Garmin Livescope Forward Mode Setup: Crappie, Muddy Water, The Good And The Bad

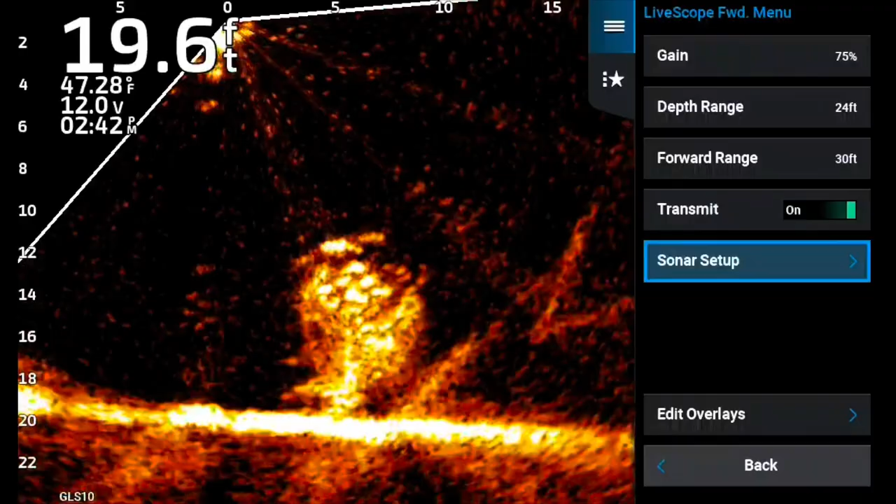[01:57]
On screen: depth 19.6 ft, water 47.28°F
Now, this is one of the hardest ones I've ever had to do. I mean, I had it on 75. Uh, I just couldn't get the perfect clear image. And I caught a lot of fish out of this tree today. And, um, but I started on 75 gain. Um, I started, I even, I mean, it got to the point where I started really tinkering hard here. I turned the ghost project on auto to give it a shot to see if I could clear it up.
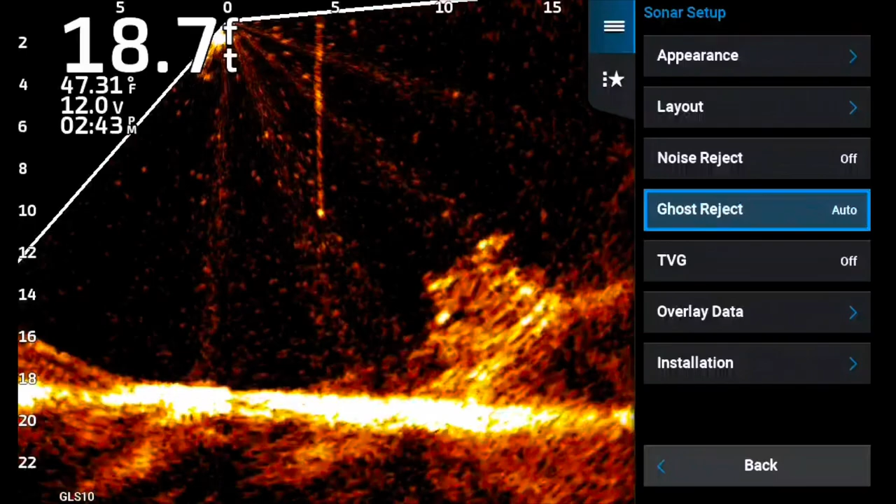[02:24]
On screen: depth 18.7 ft, water 47.31°F
And I've got my white perch, uh, jig just hanging down on the line. I just got the pole sticking out the front. Um, I'm not trying to keep it in the beam. I just got it hanging that way.
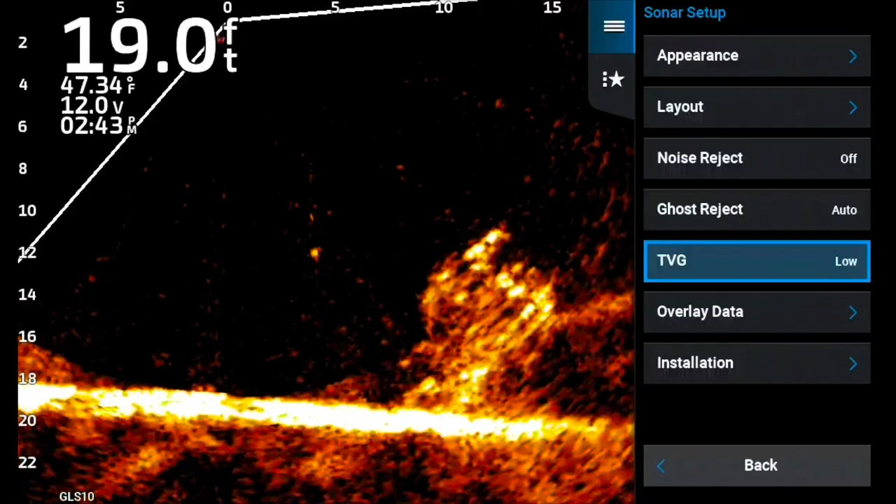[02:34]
On screen: depth 19.0 ft, water 47.34°F
And it is a little bit windy, but not too bad. Um, so it kind of swings in and out of the picture just a little bit.
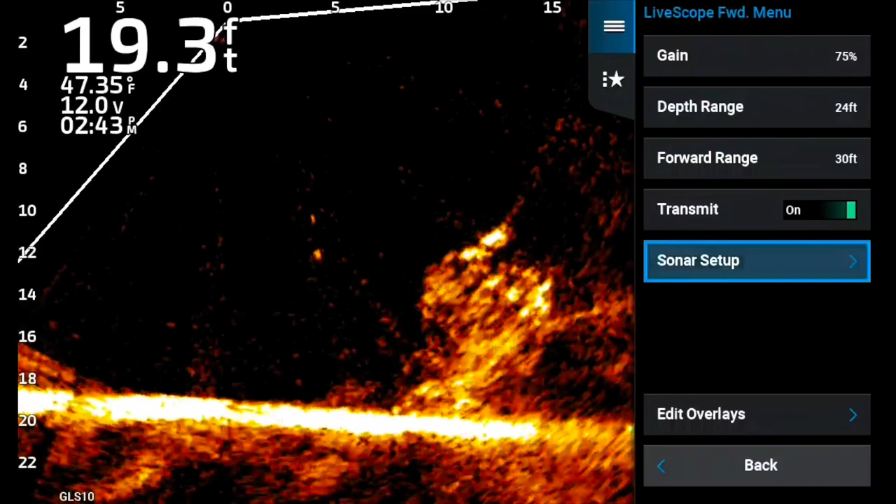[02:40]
On screen: depth 19.3 ft, water 47.35°F
It's only three, four foot in front of the beam. So there's a very little narrow width that is actually in the beam. Uh, this tree is a big, uh, is a, is a pretty decent size, about five foot wide crappie tree, uh, that I sink. But as you see, I'm struggling to get that real good picture. Um, I try lots of different things. I mean, I try changing the gain.
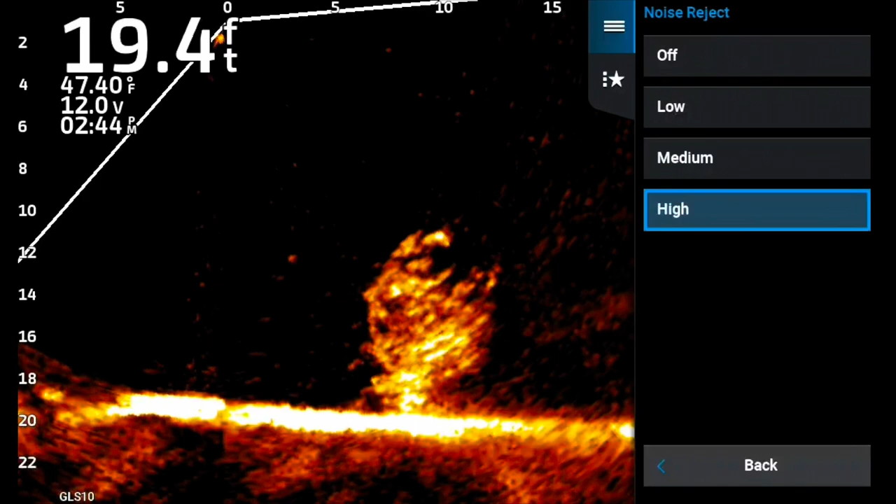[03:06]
On screen: depth 19.4 ft, water 47.40°F
I try changing, uh, noise reject from high to low to off.
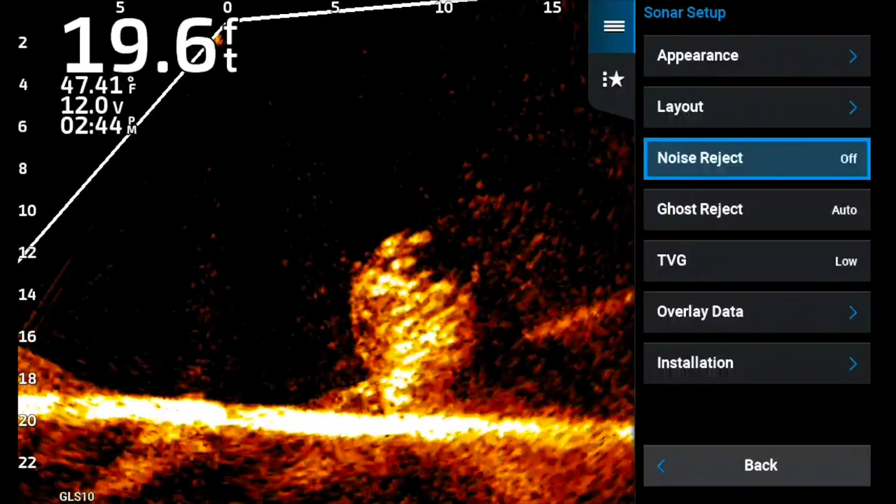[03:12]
On screen: depth 19.6 ft, water 47.41°F
And the water is extremely muddy. When I say extremely muddy, we just had a lot of rain, like I said, four, three to four inches of rain, a lot of mud silt in the water.
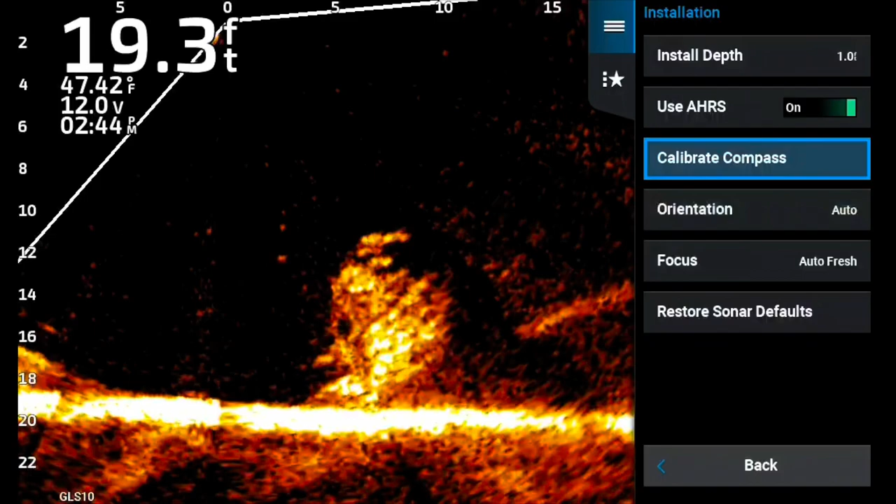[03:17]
On screen: depth 19.3 ft, water 47.42°F
So it just kind of goes to show you that sometimes you're not going to get the perfect picture. I mean, I started tinkering trying to, what I was trying to do is clean up the image where I can get the good target separation that I want. And I'm not able to actually get the perfect target separation. I just wasn't able to get that number that I wanted today. I mean, I jacked up the, uh, color gain and it blows it out.
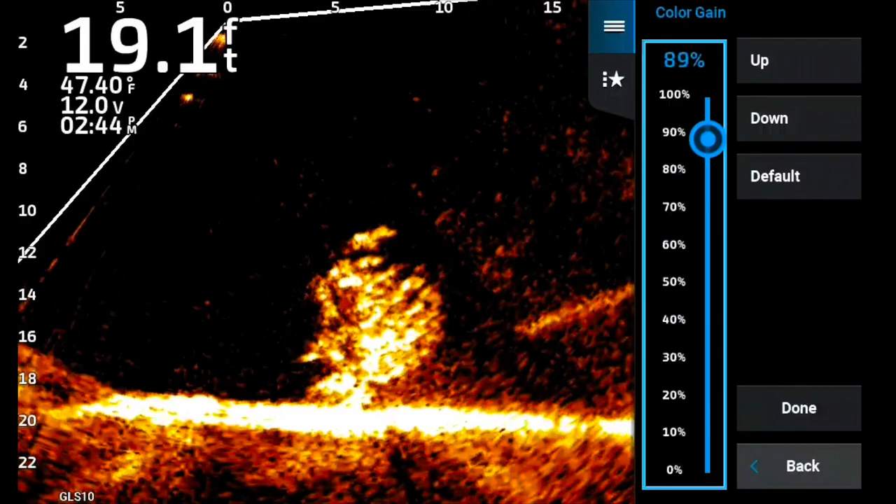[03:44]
On screen: depth 19.1 ft, water 47.40°F
Uh, bring it, you know, back to the normal spot there. I probably could even lowered it a little bit. Um, I tried running noise reject on high and it did clear it up and you can see that clears it up. But the problem with noise reject high is you lose your, it becomes kind of a glitchy. Um, it's not smooth. Um, and I think the computer's working so hard to, uh, filter stuff out that it becomes a glitchy, glitchy, uh, look on the screen.
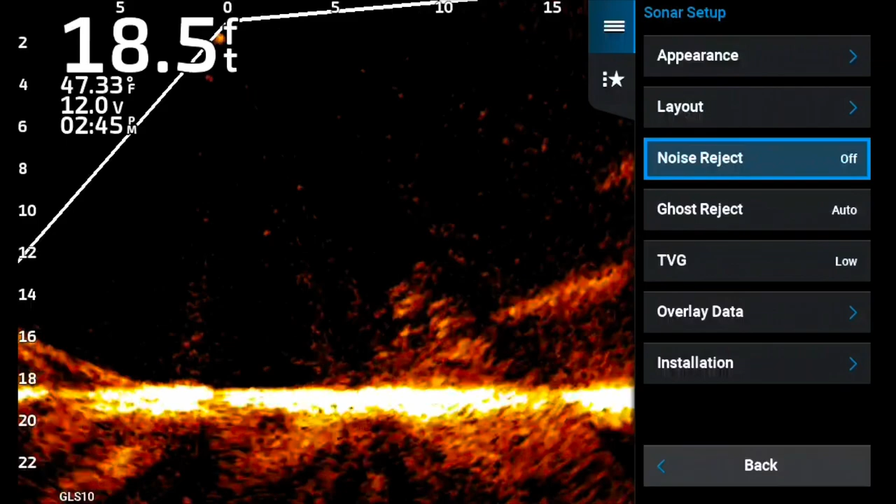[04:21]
On screen: depth 18.5 ft, water 47.33°F
And I'm not a big fan of that. I might could have put it on medium. Medium's not near as bad as high. High is like to the extreme and, uh, you know, rock the mic like a vandal. Don't get me into vanilla ice, but the, the jig's very visible.
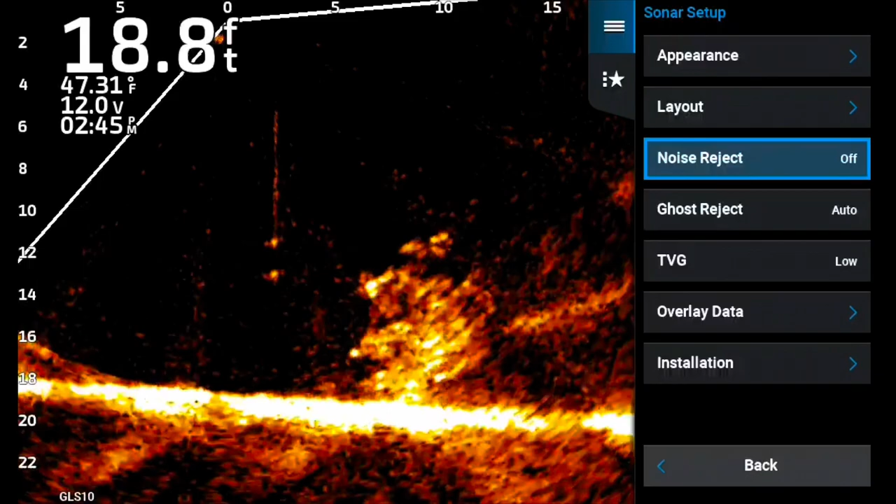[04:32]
On screen: depth 18.8 ft, water 47.31°F
The line's visible. Um, but I was just trying to clear some of the clutter up. I didn't have any of the dead zones that, uh, are commonly,
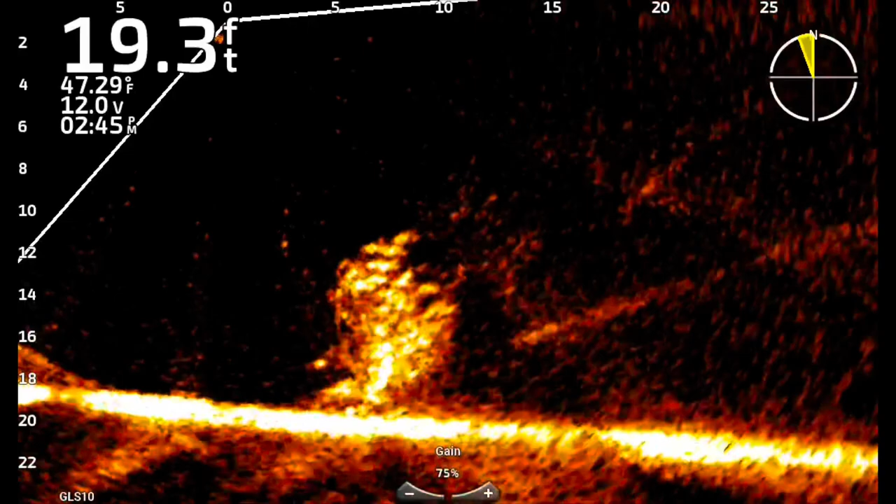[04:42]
On screen: depth 19.3 ft, water 47.29°F
uh, talked about with this new update, but I wasn't able to get the good, clean, clear picture. Cause every time I got the clear picture, you know, you would lose some of the detail cause it's filtering out so hard. I got so aggravated trying to get the perfect picture that I just put it on auto gain and you can see right here, it's on auto gain, but it also clears up just a little bit too much.
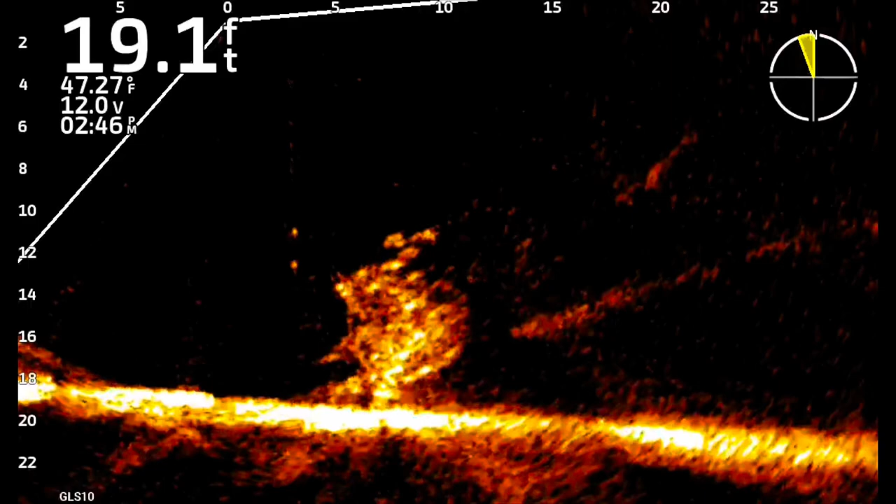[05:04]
On screen: depth 19.1 ft, water 47.27°F
So guys, even I can't get it. So guys, you've seen it with the good. I got to show you the bad.